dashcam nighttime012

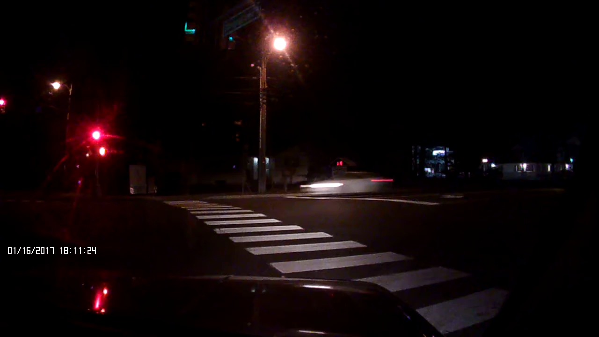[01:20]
Why do you even want that? I'm just going around. It's going to happen in AAA. No problem. The white message has turned green.